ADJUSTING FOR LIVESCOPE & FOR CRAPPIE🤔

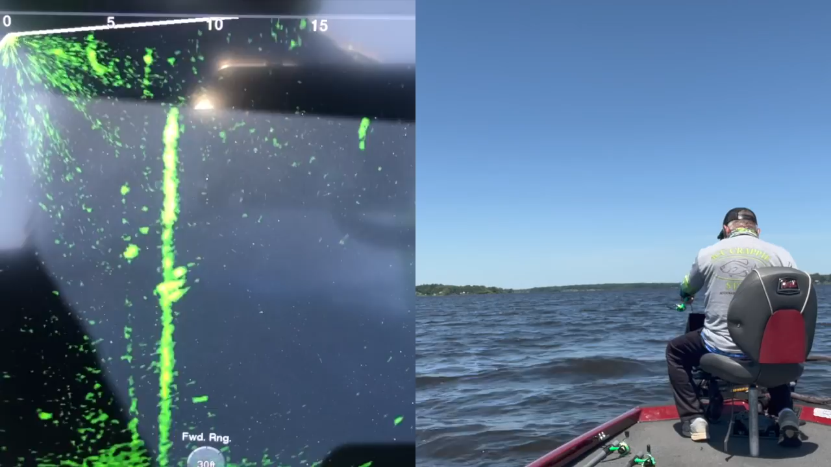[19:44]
Drop down to that other fish. He wanted it. Yeah, I just messed around with that one fish too long. Come on up here.
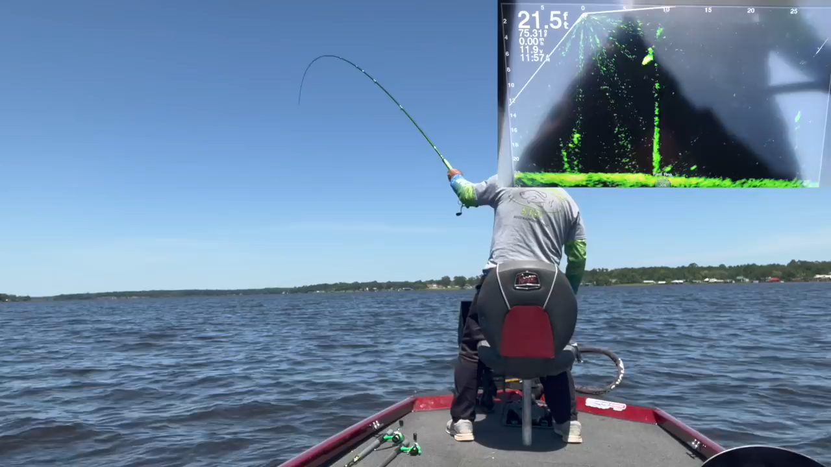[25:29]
On screen: depth 21.5 ft
There he is. Stay on. That's a good fish right there. Doggone. Oh my gosh. That's a big one. That is a big one. Don't get off. Don't get off, buddy. Come on back over here. He's under the boat. Come back over here.
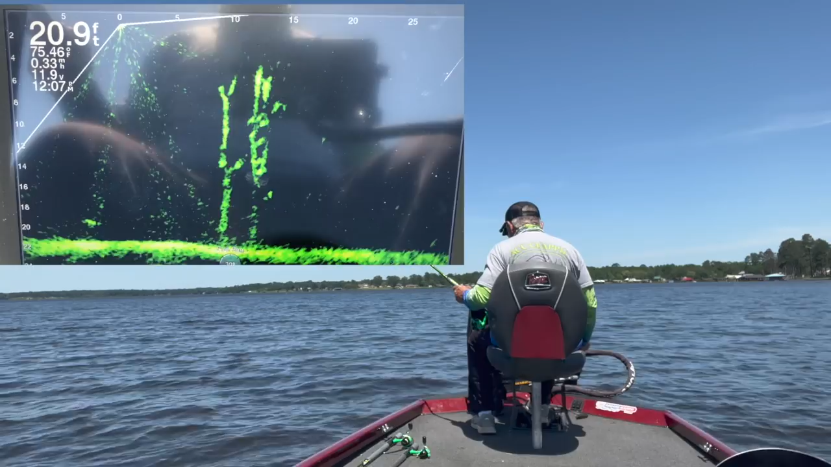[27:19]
On screen: depth 20.9 ft
Look at that. Is that one nice one or two little ones right there? That looks like a behemoth.
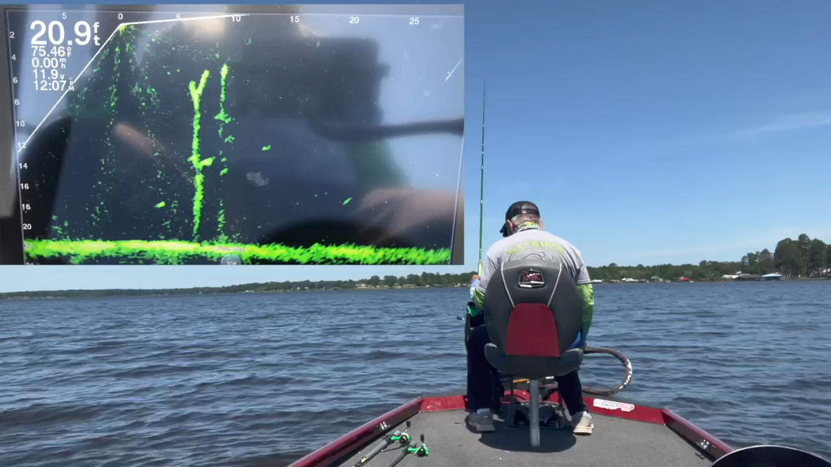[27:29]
On screen: depth 20.9 ft
Get all lined up here and get it over. Now, let's drop on down. See if he...
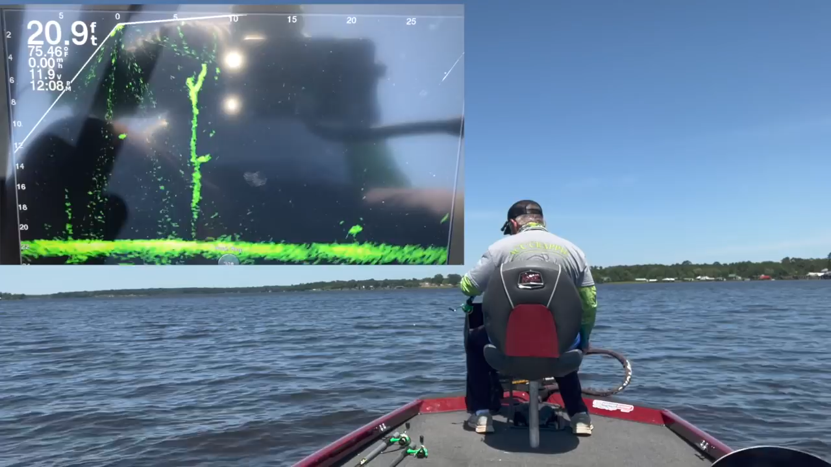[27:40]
On screen: depth 20.9 ft
Whoa, God, I dropped too hard. Oh, God, he was on there for a second. Might have been that other fish that I saw moving.
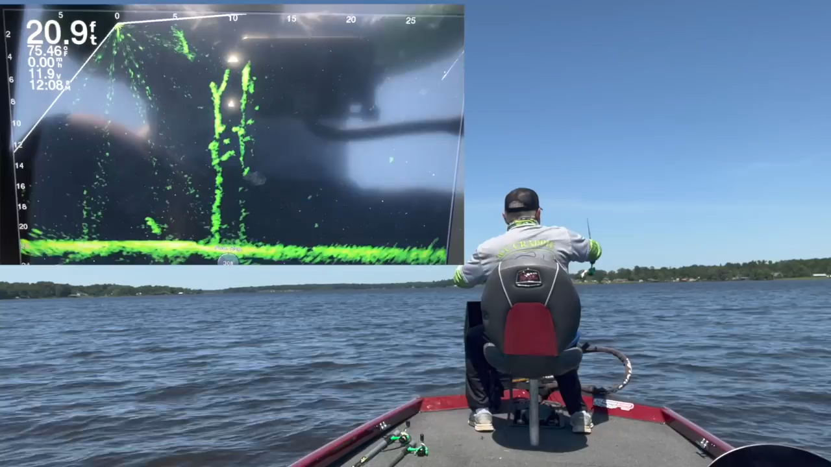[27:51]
On screen: depth 20.9 ft
Hung on the tree. Come on, big one. Here he comes. Here he comes.
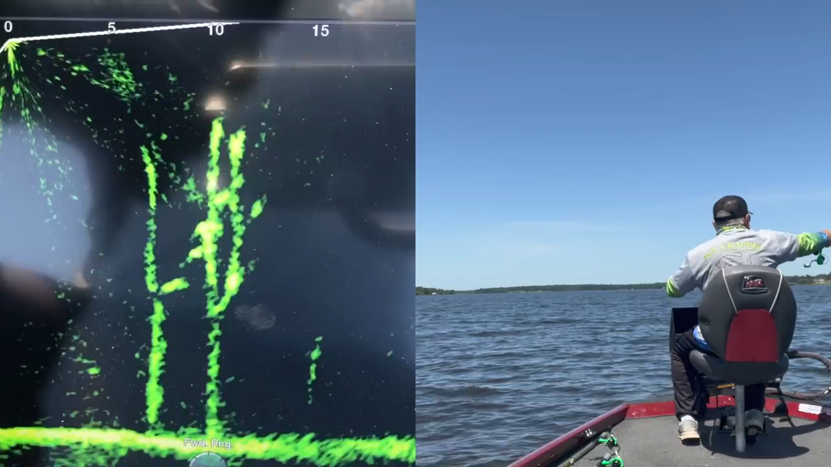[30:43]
You see that one come up? He came up and lifted it. I thought I had him, actually. Thumped it pretty hard. Not sure why they're acting this way. This is the fun part for me, just figuring out what that fish wants. Got one looking there, but I'm hung on that tree. All right, here's what I'm gonna do.
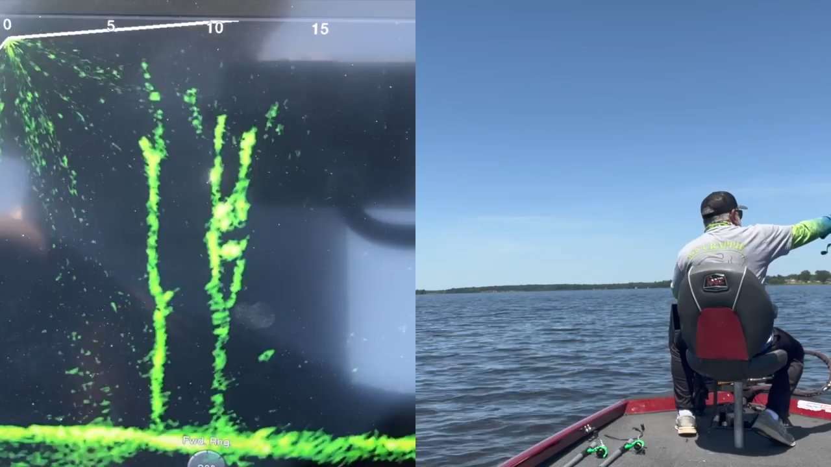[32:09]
He did the same thing. He just came up and he just kind of nibbled it. Do a drive by.
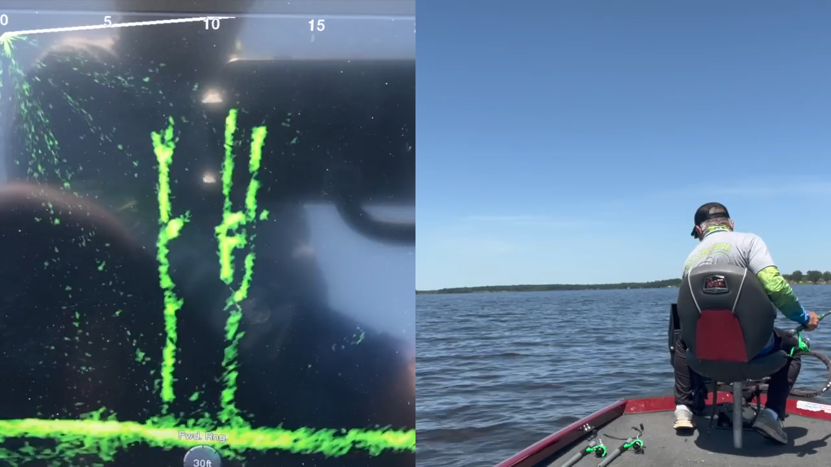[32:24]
How about that, guys? Not interested at all, is he? All right. I'm gonna try one more color, and then I think it's just gonna be all about presentation then. Well, Mr. Go Fish, catch one of these fish.
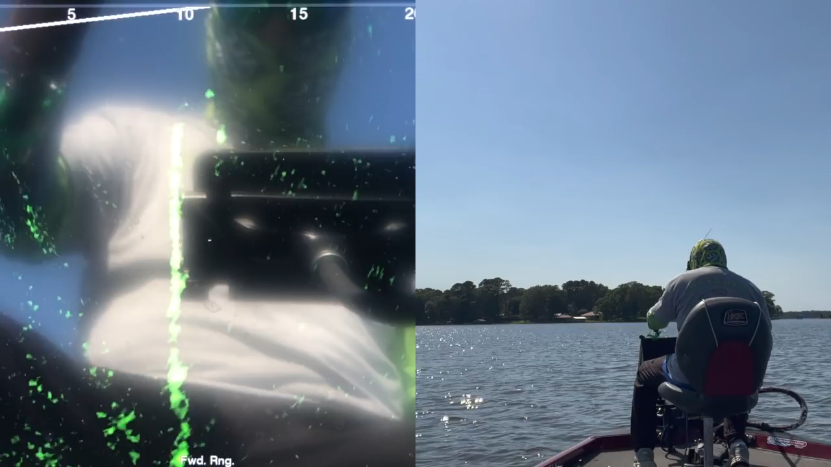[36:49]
All right, I just picked up. I didn't set the hook. I just picked up. Oh my gosh.
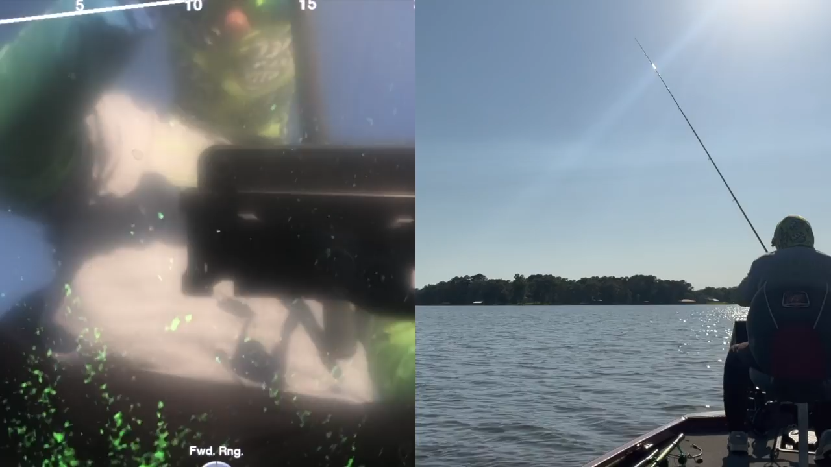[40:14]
He went off radar just for a minute. That's a good fish. Come on, bite this time. Please. There we go. That's perfect. Here he comes. There he is. I got him. Come on. Don't get off. That's a good one.